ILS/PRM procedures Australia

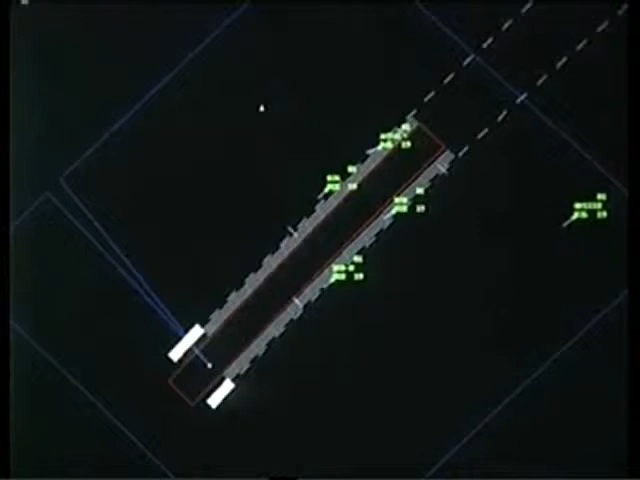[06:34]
The PRM controller uses a new radar display with a resolution far superior to existing equipment.
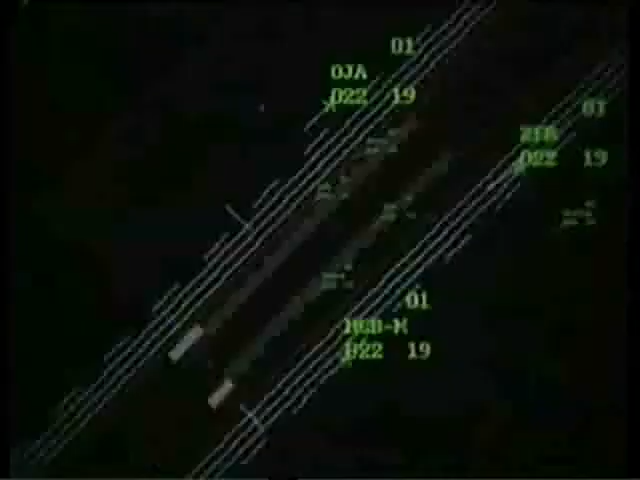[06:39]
The target update is faster than current approach radar systems.
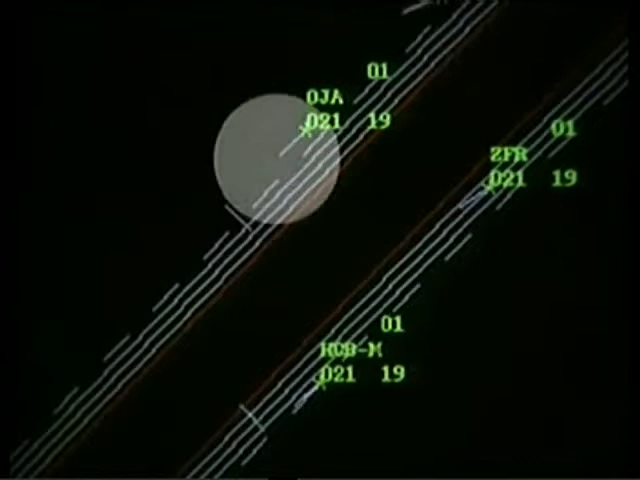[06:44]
The radar has a predictor line that shows the predicted flight paths for the next 10 seconds, and computer generated warnings assist in alerting the PRM controller when aircraft strays from the approach course towards the NTZ.
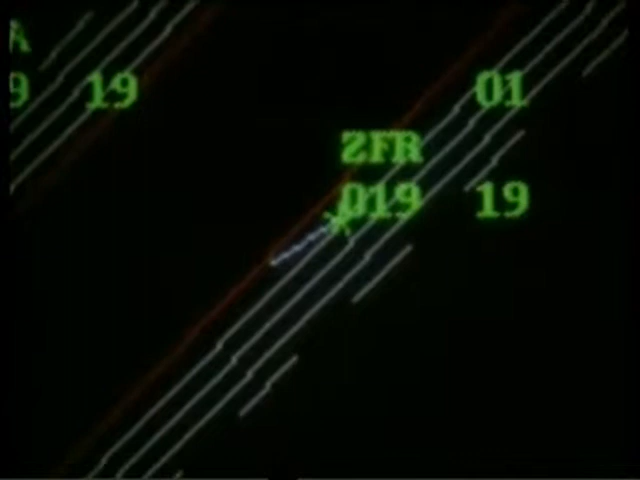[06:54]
The NTZ, or no transgression zone, is depicted on the monitor controller's display.